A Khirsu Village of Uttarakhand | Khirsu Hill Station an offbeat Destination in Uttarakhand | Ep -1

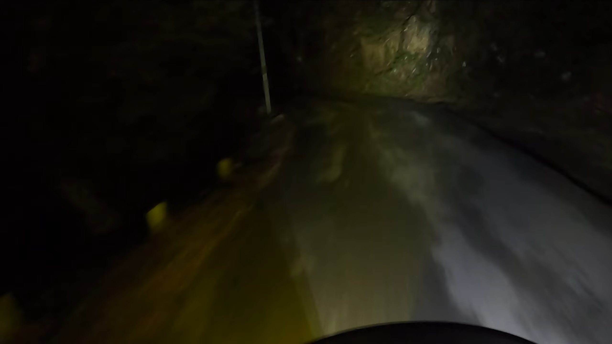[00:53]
सुनसान रास्ता है ये, पौड़ी से सिरसू का बहुत सुनसान रास्ता है इस वक्त, खासकर 7 बजे के आसपास, और सर्दियों का टाइम है, फरवरी का महीना है।